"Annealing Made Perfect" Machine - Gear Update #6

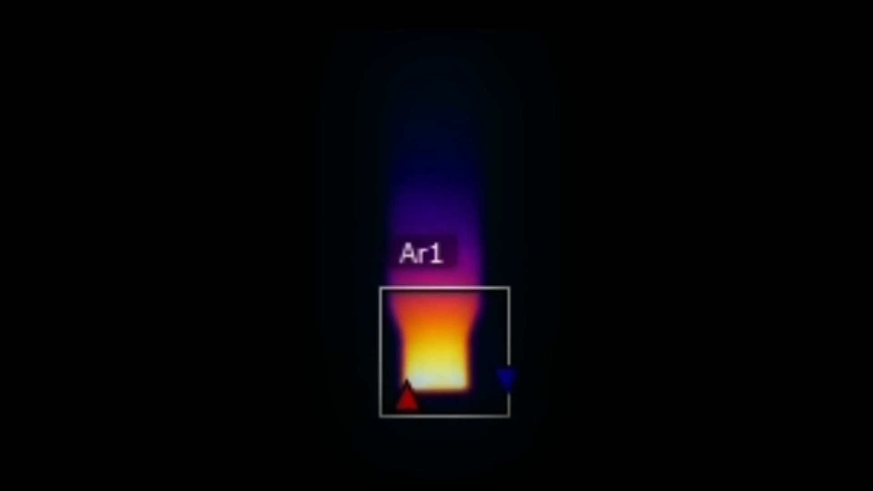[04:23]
of testing the brass to make sure that it is